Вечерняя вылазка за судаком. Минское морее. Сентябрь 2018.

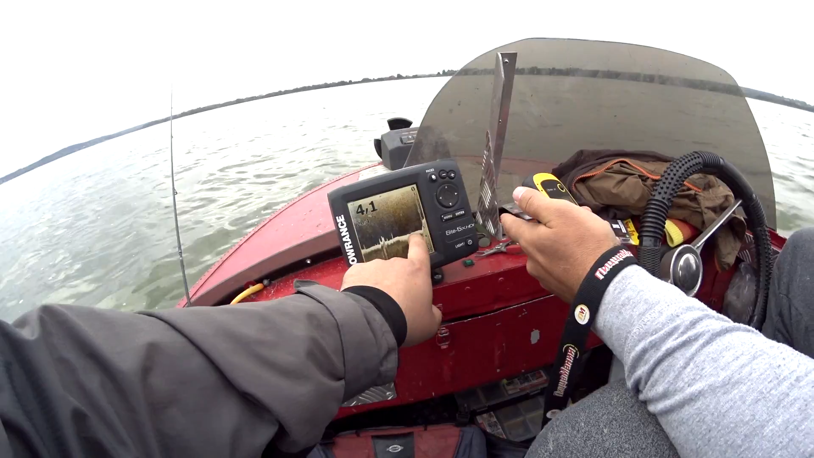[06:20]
друзья обратите внимание какой это я приблизил случайно ли что менее нет это обратите внимание какой бугор интересный очень острая горка вот смотрите и вот вот вроде на нем наверху стоит рыбка и внизу стоит за ним соответственно нам нужно по ветру стать нам даже удобнее будет